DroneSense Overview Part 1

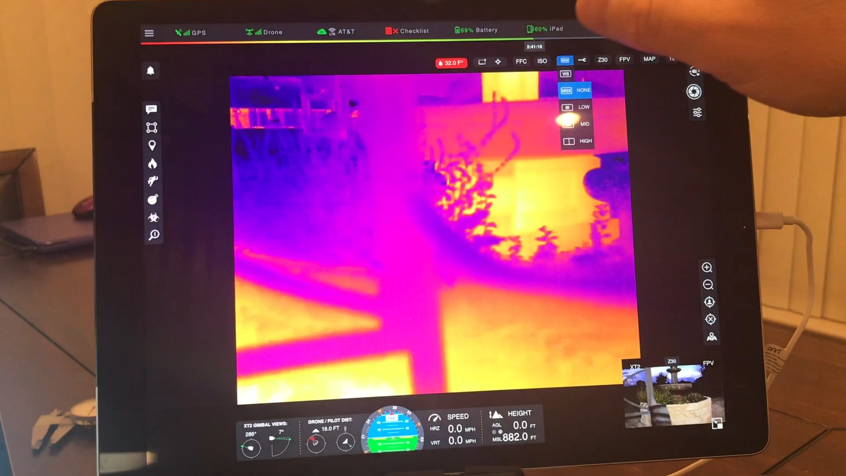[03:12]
So I go over to the MSX mode and there so along here going along top of your camera specific there's zoom, map, you can switch to your FPV camera. Your Z30 if I want to switch to that. You have this for your alignment. MSX I can switch between MSX and Viz and the oops and the
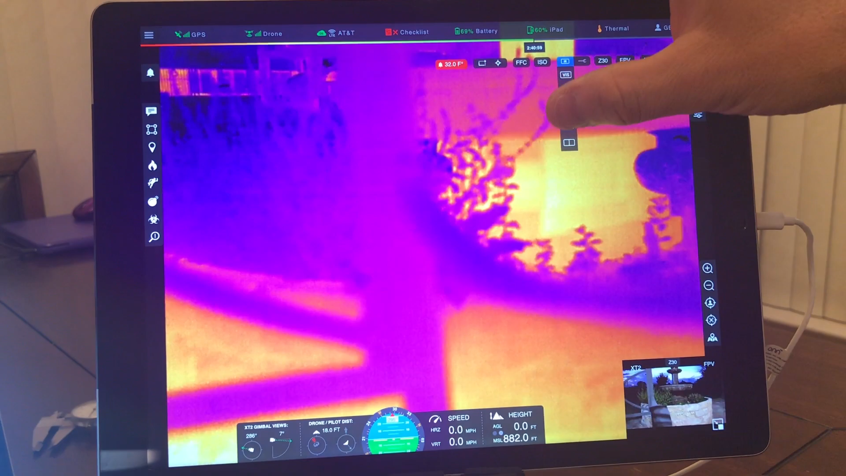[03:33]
picture-in-picture and everything else. So all that functionality is there. Their isotherm is worth noting. They did it very similar to the XT Pro app. Very nice implementation. You turn it on, turn it off. You can adjust, do a quick slider or you can fine-tune it with these. They also have the QuickPix for searching for people and for using on fire. So very nicely done there. Quick FFC for those that are familiar with flying with thermal public safety that's an important feature.
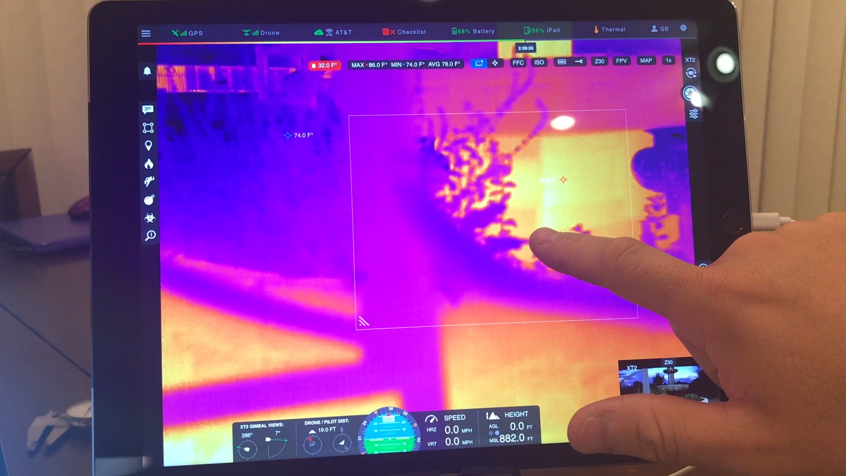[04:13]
On screen: max 86.0°F, min 74.0°F
You have a spot meter. You can spot meter anything just by touching on it and then you have your box, your region, that you can take into it and you also have your temp alarm. I have it for 32 so obviously it's going to alarm but there's that. Going across here you have your general settings. This is your account settings. Thermal just tells you what you really have it on in generic settings, your iPad battery, your aircraft battery checklist. These can be controlled from the by the agency and their output so that the checklist requires the pilots to go through it.
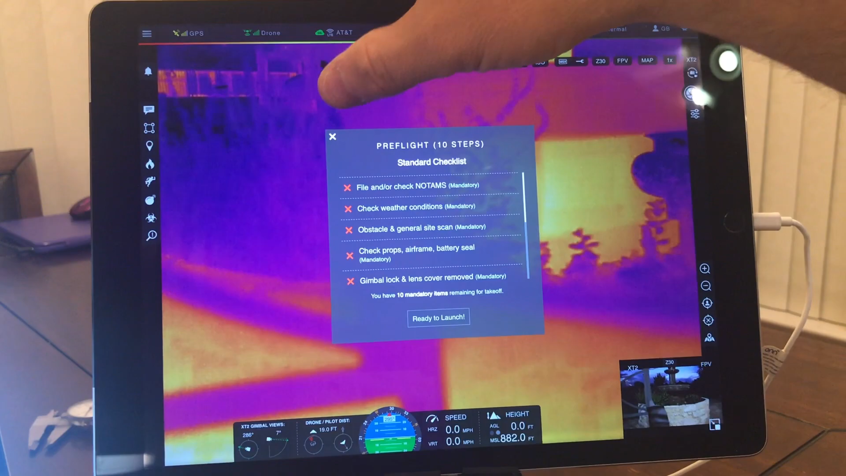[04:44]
That's nice so that you can have standardized it across your agency. This will tell you your video and your remote connections to a GPS. So you get your counts and stuff but we have latitude and longitude. I know that we have that on the pilot app but that's really great. Okay so here this is mostly for the app. I will say with this we can send text messages that show up on everybody's screen. It's kind of a pop-up. We've been asking for that for a while too. Very nice for communicating to everybody on your team or to someone specific and they show up here on this list.
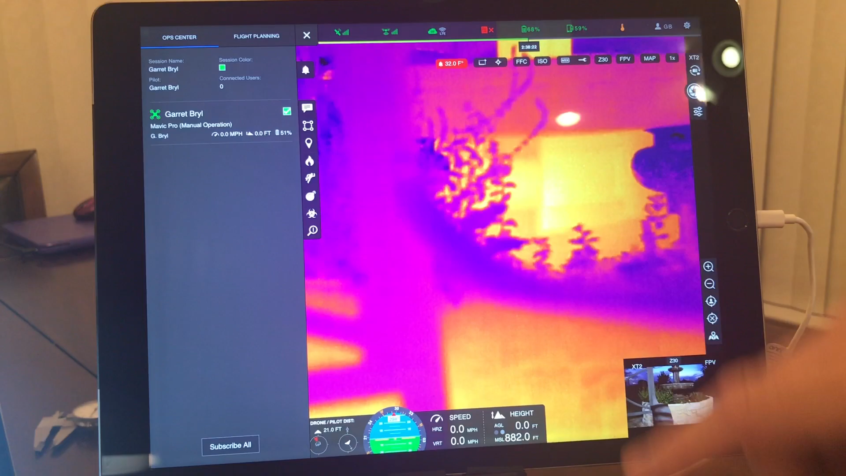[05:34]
I told you there was a Mavic out front so if I check this it'll tell me a Mavic Pro in manual operation. It tells me obviously it's sitting on the ground so that's all we get on it but we get the information that we need. Alright so real quick I'm going to switch over to a map here.